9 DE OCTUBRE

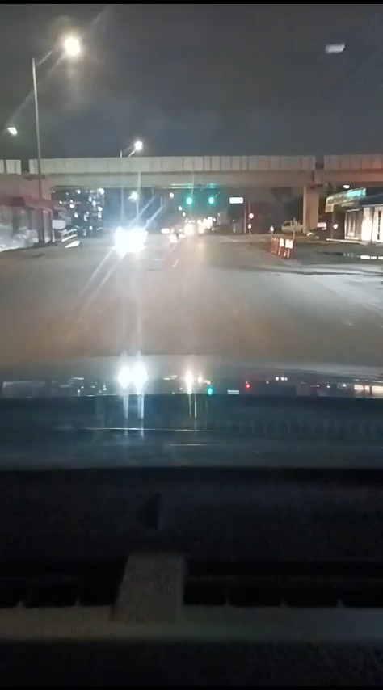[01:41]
Tala verde creo que me da tiempo para cruzar 6 con la amarilla Aquí voy, ya crucé la 79 Bueno, con calma, 6.40 Vaya, ya subió 77 grados la temperatura Esto es el amanecer de Jallalía, 10 avenida del Ige
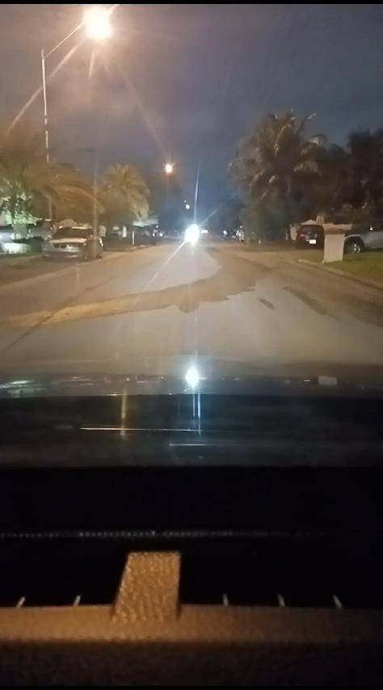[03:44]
Porque ya son las y 42 No puedo alejarme mucho del trabajo Esto es un barrio residencial de familias trabajadoras Así es el amanecer Muchos carros afuera Todos son carros privados Porque así se vive en el capitalismo Tres En la familia Tres autos Y a veces más A veces dos Dependiendo